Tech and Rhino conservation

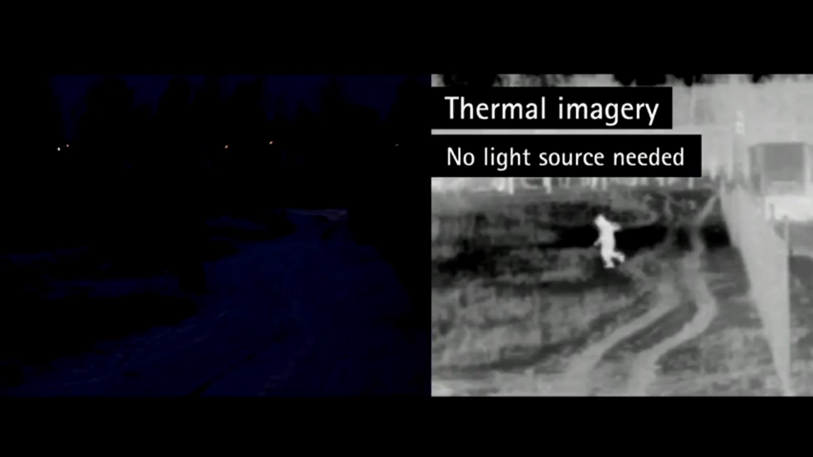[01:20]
where we had some very clever software that was comparing the images from before and after and then making the decision.
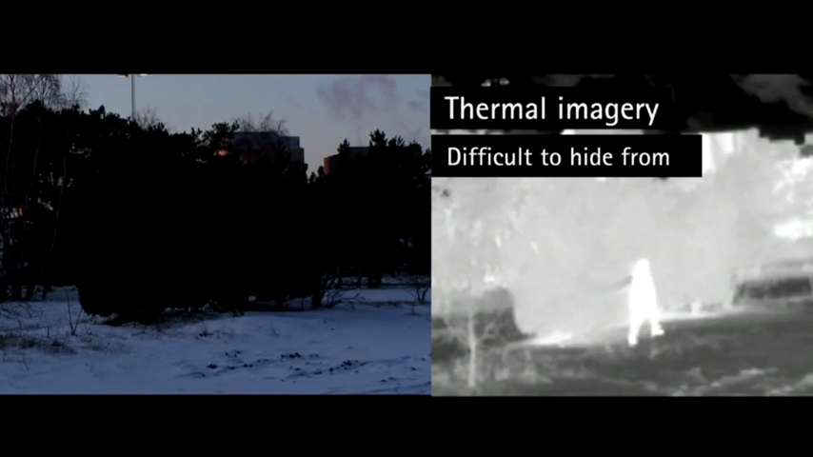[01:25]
Today, that software, all the analytics reside in the product.
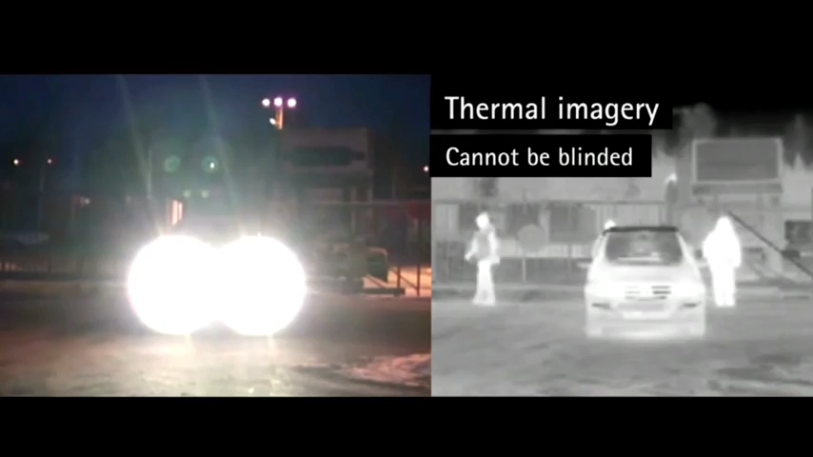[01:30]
So now the cameras in the field are making the decision on whether it should alert and operate or, you know, get a dog unit out into the field. Roy, I'm guessing that that really helps to speed up your reaction time too? Of course.
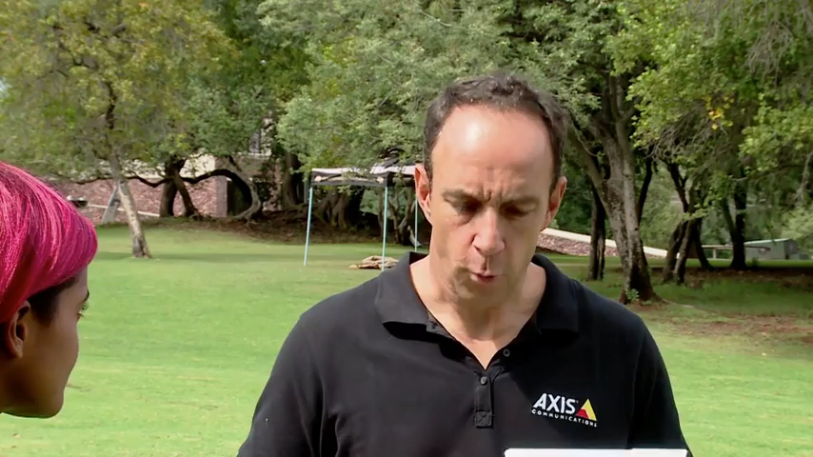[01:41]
Of course. So you create, what you start doing, you start creating digital barriers with the camera.
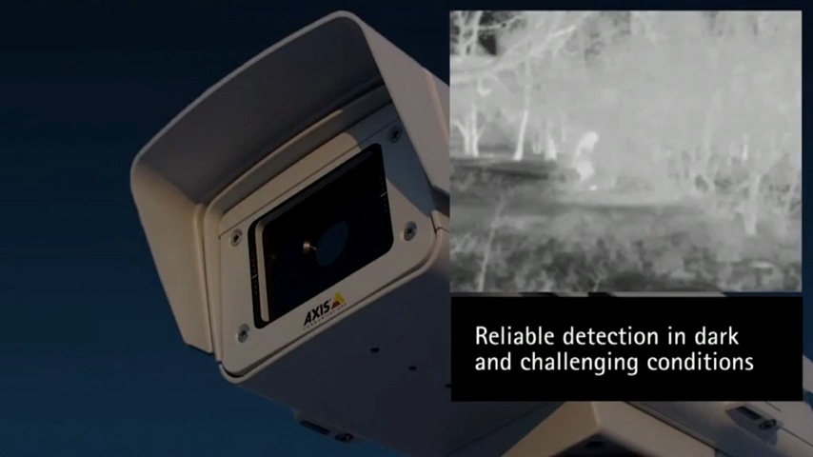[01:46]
So if someone actually had to go and walk into that area or a vehicle stopped or someone was loitering, that would then send an alarm.
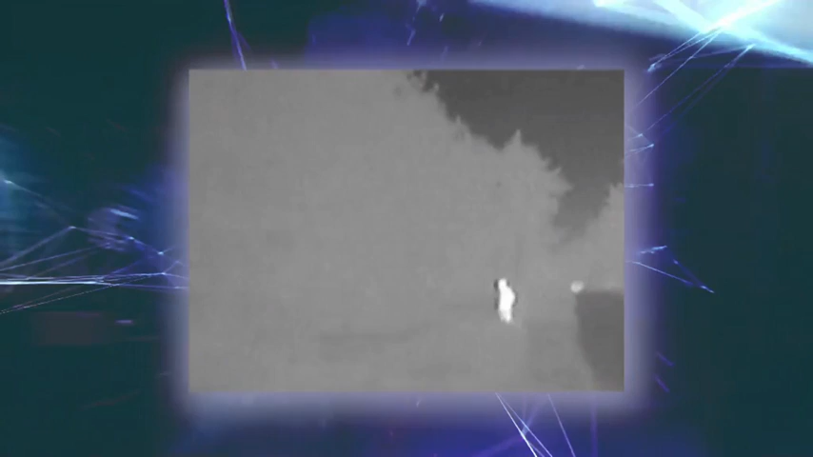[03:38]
And it sounds trivial to us now, but when you're putting cameras out in the field,
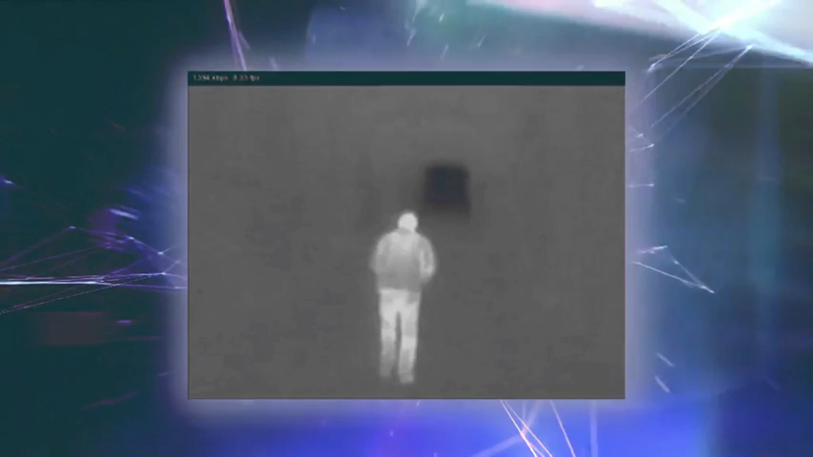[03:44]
generally the obstacle is getting the video from the camera to the control room. So by having that ability now, it really raises its innovation, I would say.